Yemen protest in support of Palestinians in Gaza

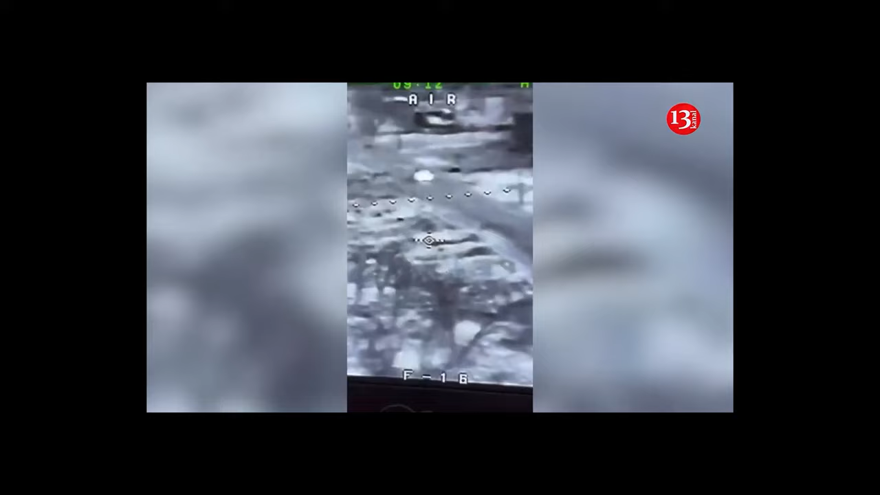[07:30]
a video shows Ukraine's operational command south eliminating Russian fighters riding a jet ski on the Dnipro River using FPV drones.